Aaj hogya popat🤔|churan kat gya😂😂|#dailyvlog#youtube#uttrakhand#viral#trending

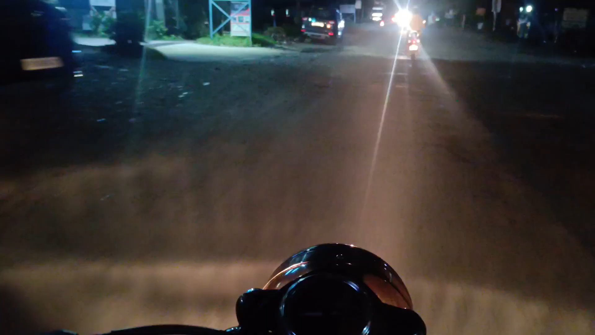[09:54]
हैं आगे और यह पहुचते लिया है यहां को अंध
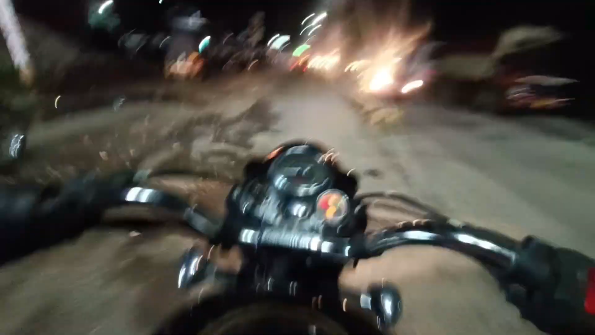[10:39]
यह पहुंचने वाले हैं उच्छा पुल यह हमें फाइब मिनेट्स लगेंगे पहुंचने में अपना काम कराने के लिए
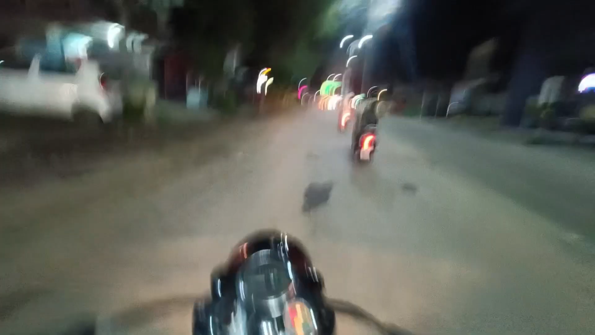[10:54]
स्टेट में में एटियम से थोड़ा काम है मेरा पैसे डिपॉजिट कराने हैं और यह पहुंच है हम पूचा पुल और गाइस इसे कितना बढ़िया सीन हो रहा है यहां पर फोड़ा ट्रैफिक लगेगा मैं तो
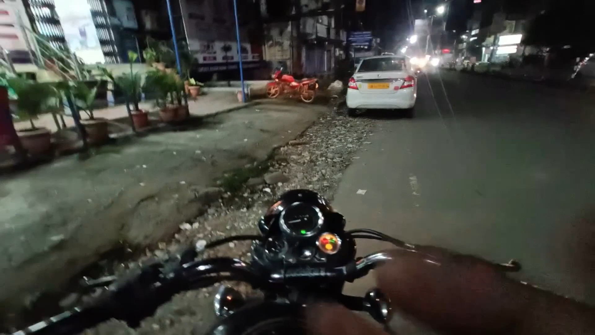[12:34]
हमारा काम हो गया है स्टेट बैंक पे आये थे हम और यह स्टेट बैंक पीछे और